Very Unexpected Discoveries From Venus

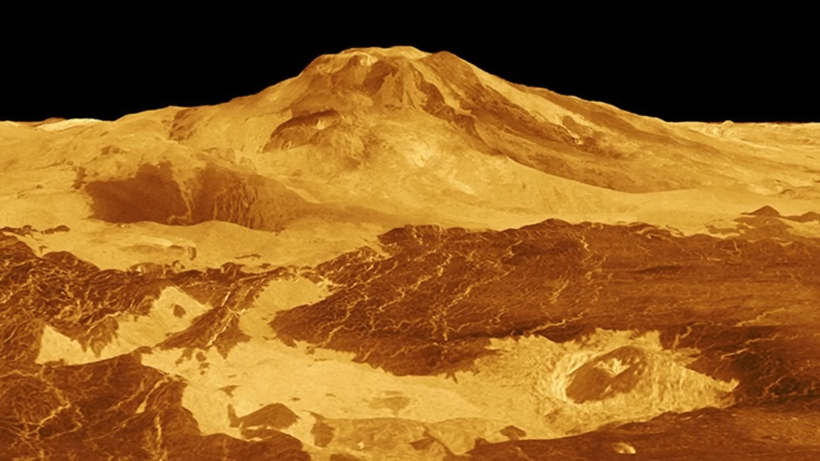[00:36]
with the scientists recently discovering signs of definitive volcanic eruptions that might have happened in the last 30 years.
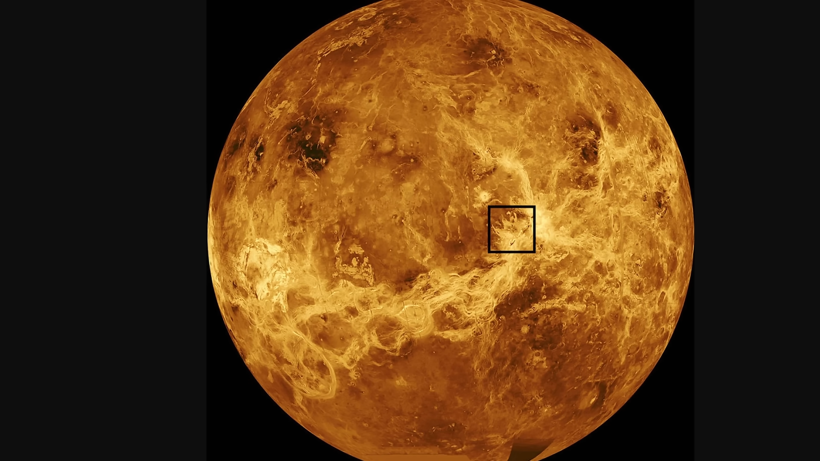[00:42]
And specifically in the region you see right here, the location known as the Alta Regio. If we were to zoom in, it would sort of look like this.
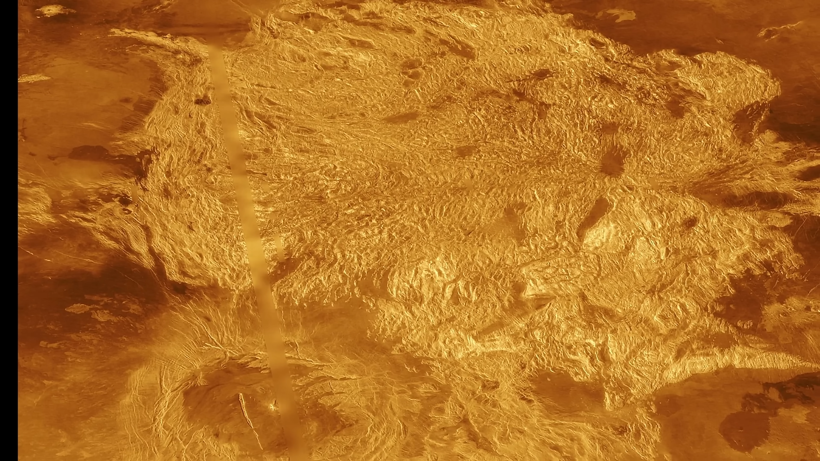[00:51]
And what's interesting about this particular location is that it contains what's known as Tessera. Very unusual formations that seem to represent some kind of a deformed shape,
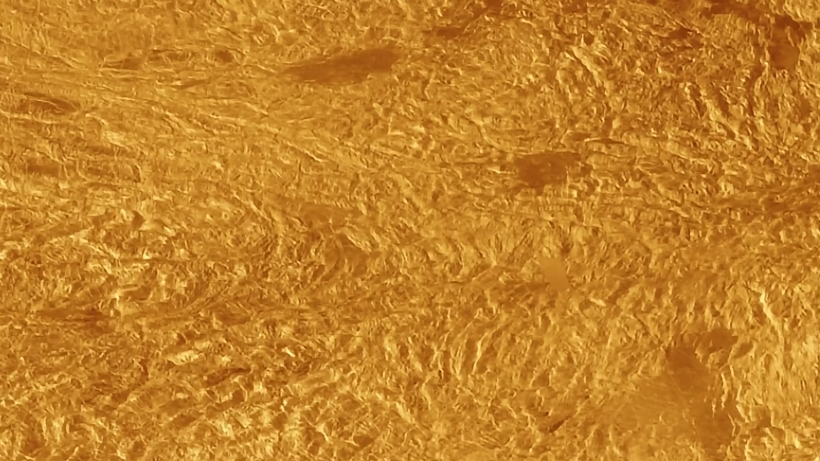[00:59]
with these unusual strikes in multiple directions, but extremely close to one another.
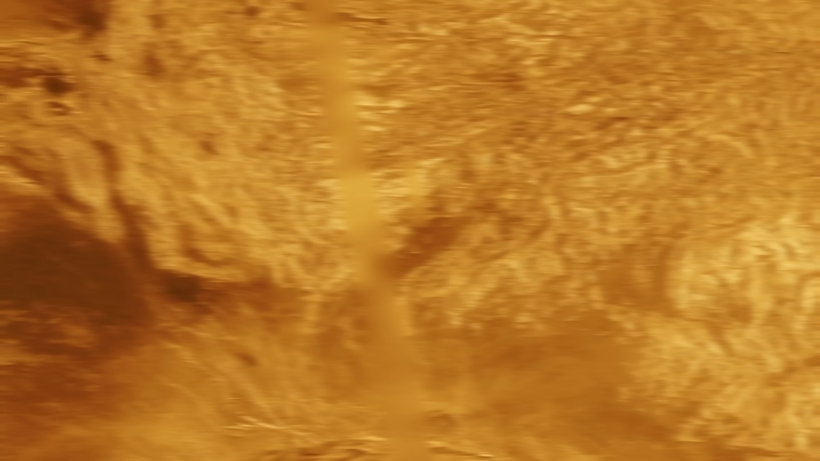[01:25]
There are quite a lot of these unusual formations on the surface of Venus, but their origin is still not entirely understood.
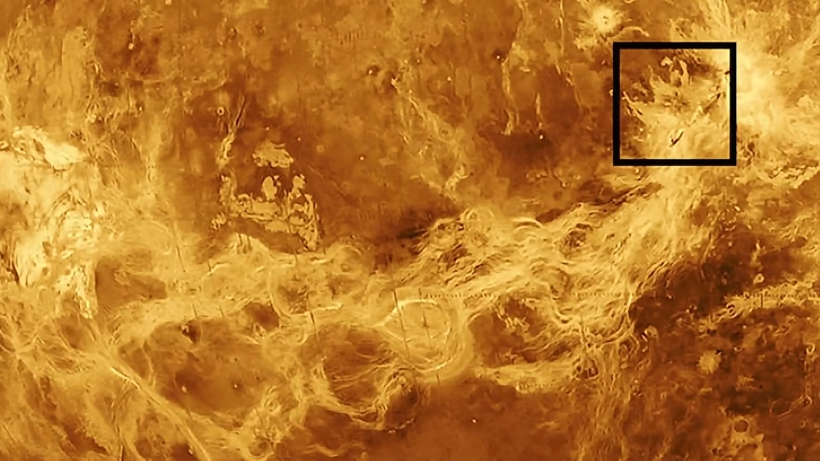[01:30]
However, relatively recently, when the scientists were trying to re-examine some of the older images collected by the Magellan probe,
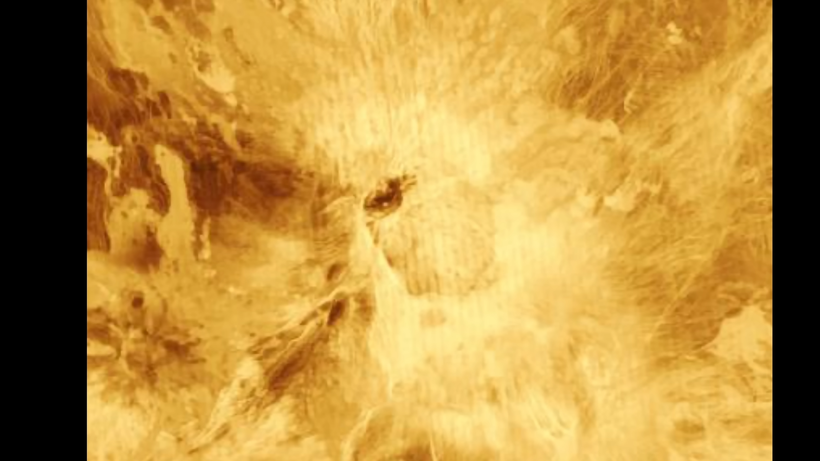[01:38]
specifically around these two massive volcanoes,
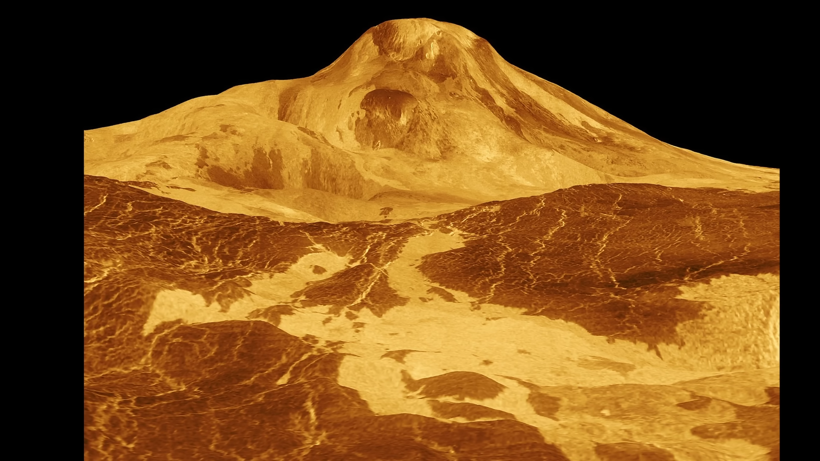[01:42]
Ozamons and Matmons that you see right here,
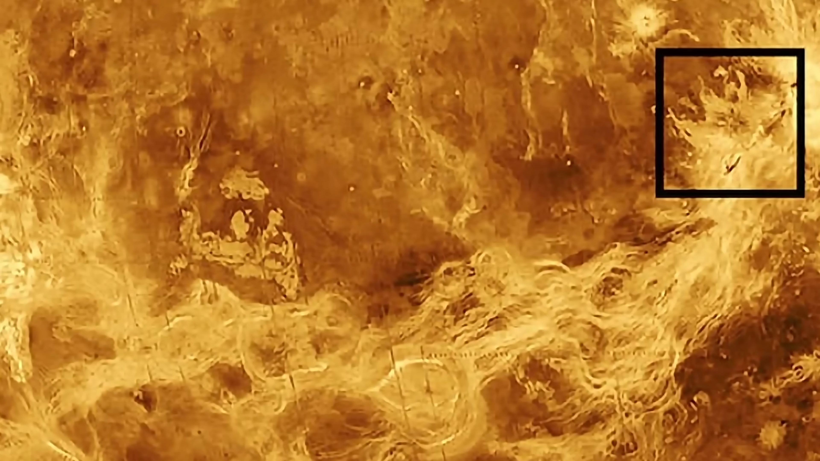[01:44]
something unusual was discovered by examining the images from February of 91, followed by the images from October of 91.
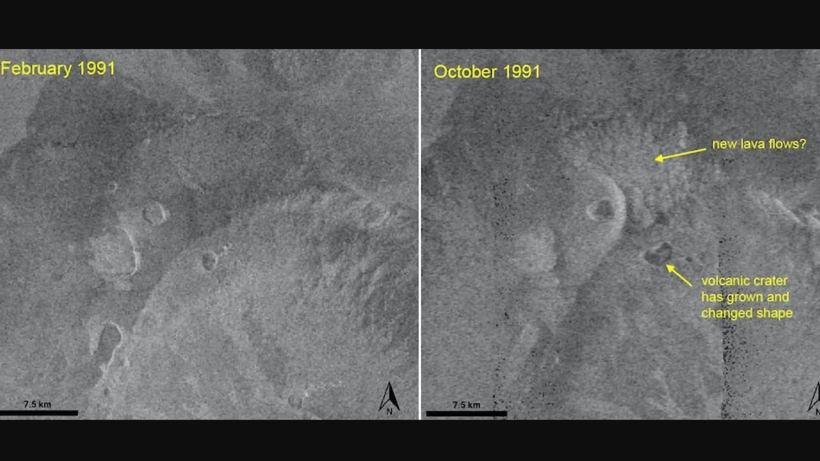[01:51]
At least one of the volcanic vents, very close to Madmons, has definitely expanded,
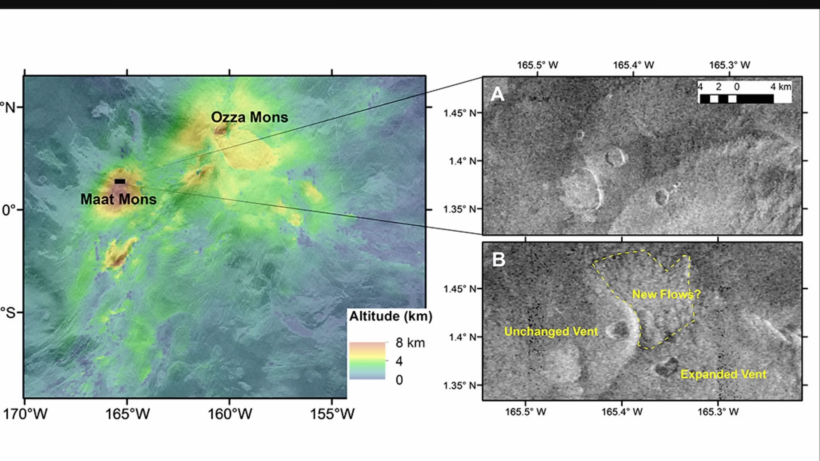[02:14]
Here's another image showing a little bit more detail. And when in this case it was compared to computer models,
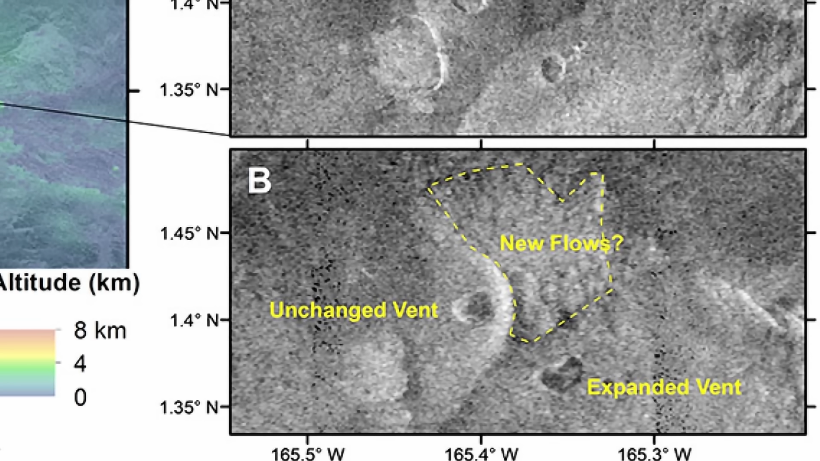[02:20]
the most likely scenario for the formation of this unusual 2.2 square kilometer shape was basically a sudden volcanic eruption.